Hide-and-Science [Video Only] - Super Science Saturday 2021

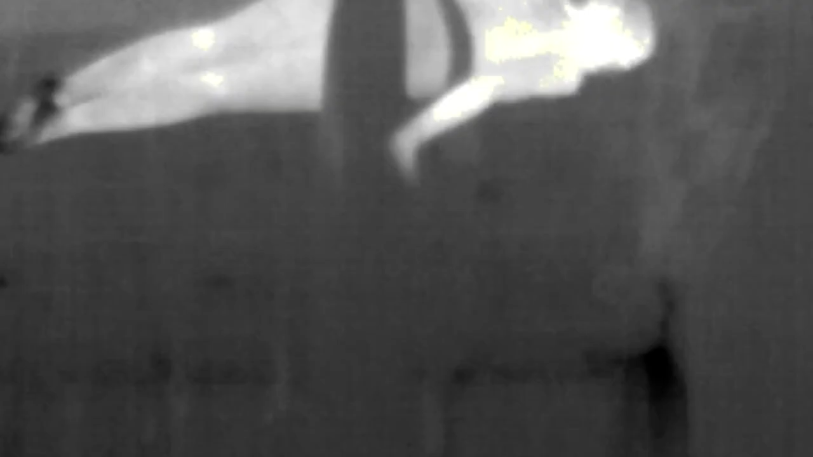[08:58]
Is your camera showing anything, Jeff?
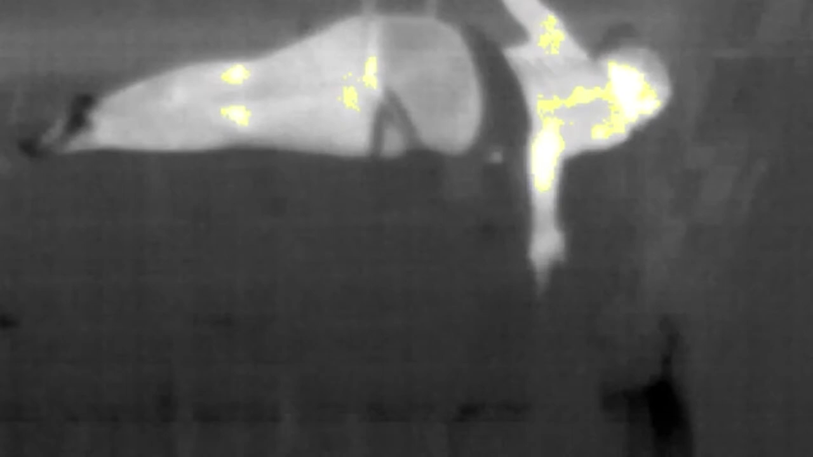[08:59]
Whoa, look at that. I'm picking up a heat signature right in the middle of the main seminar room.
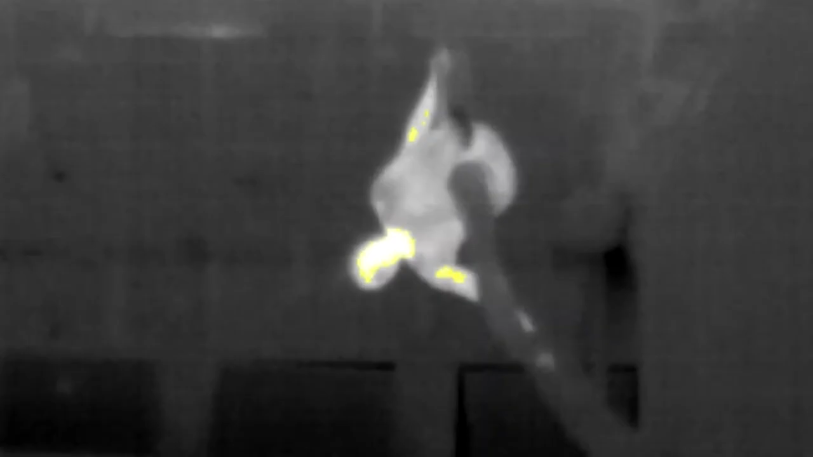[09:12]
That looks like a person flying and twirling. What? How can that be?
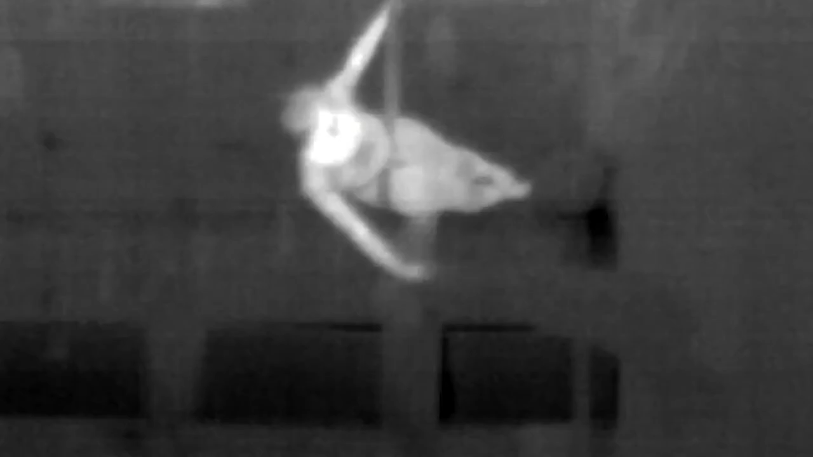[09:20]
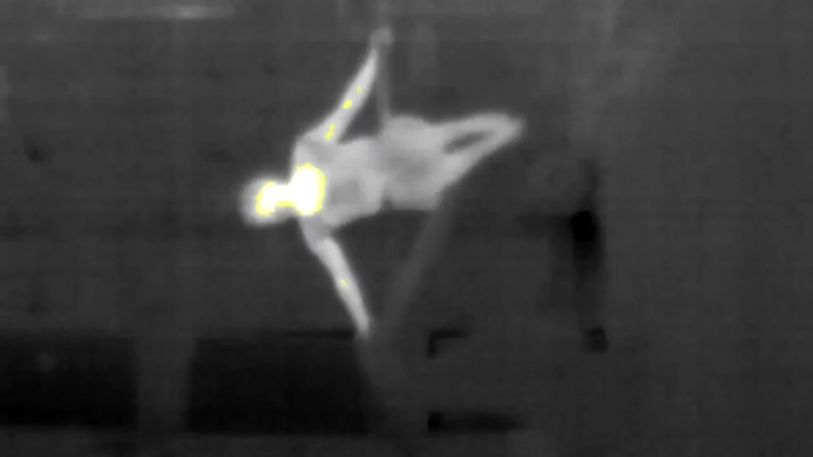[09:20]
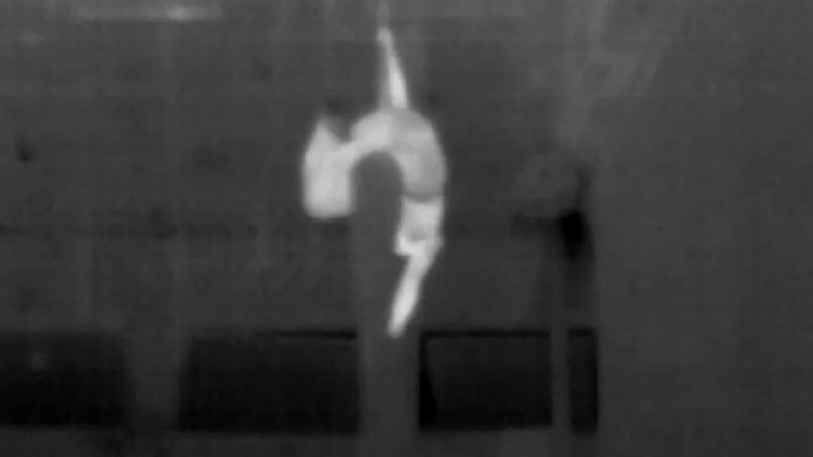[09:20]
Yeah, she's so much warmer than the rest of the environment that the infrared camera is picking up her heat signature incredibly well.